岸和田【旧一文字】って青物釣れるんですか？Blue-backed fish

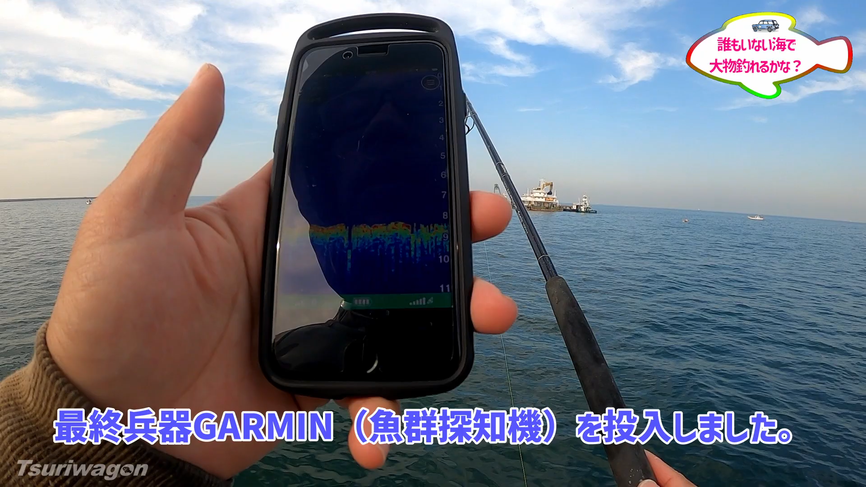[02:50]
えーとね赤島の船付きのちょうど大きいぐらいなんですけども軽くキャストすると水深が8.
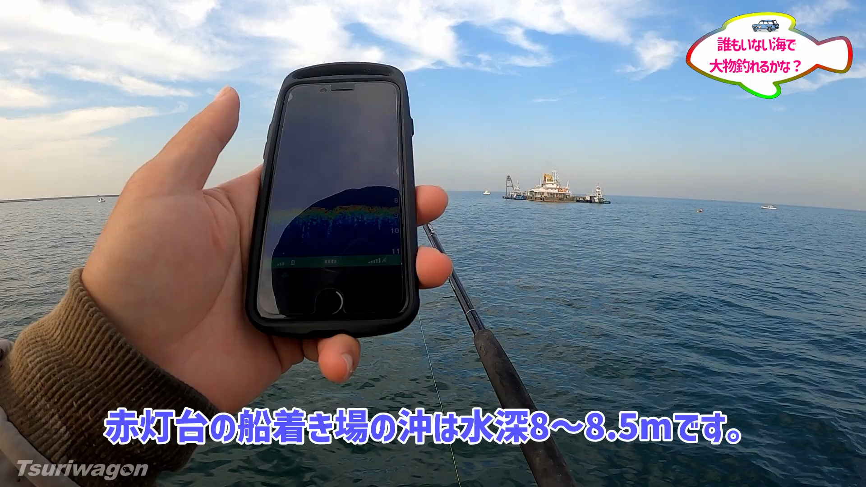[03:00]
5メーターですかね今日ちょっとあの潮が高いんでね普段はまあ8メーターぐらいのとこですよねうんまあそんな感じで何も映ってないんですけどね
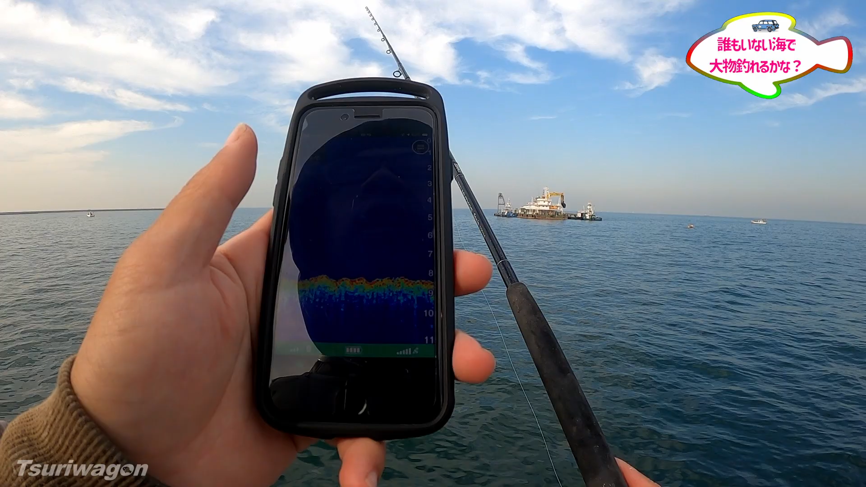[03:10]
さっき投げたときにちょろっとね6メーターラインにベートらしき影が映ったんでちょっと今
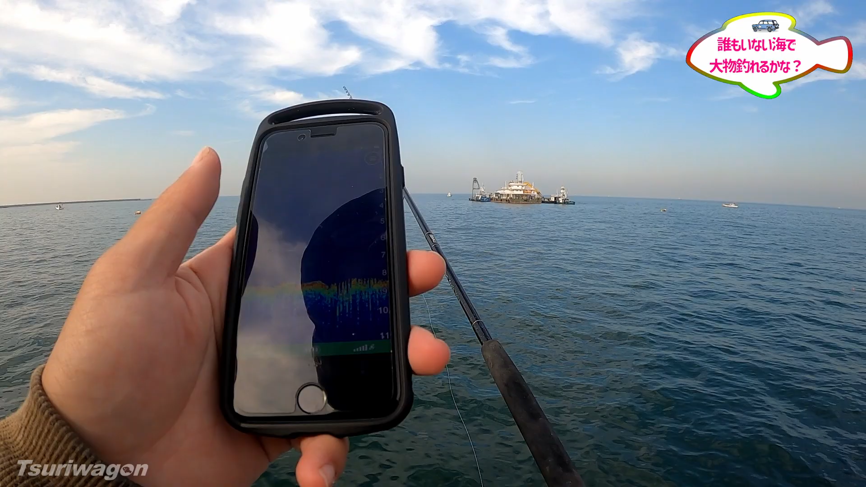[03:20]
棚をそこね6メートルまあ4広ですねえーとって浮きを流してます